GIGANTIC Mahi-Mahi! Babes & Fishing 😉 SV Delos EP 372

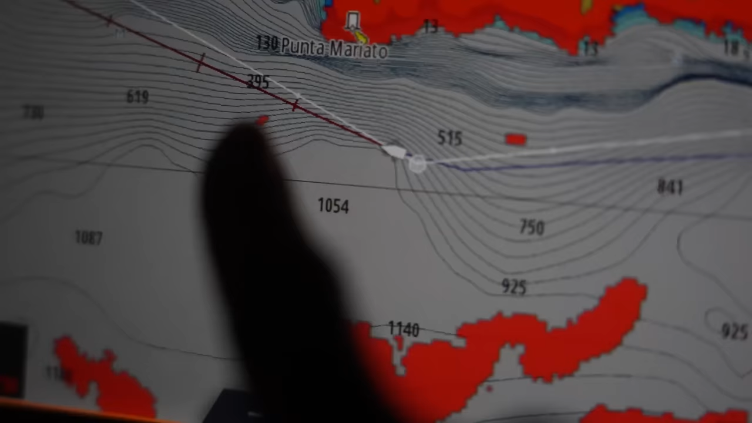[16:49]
I don't know if it's like rain or if it's fishing boats.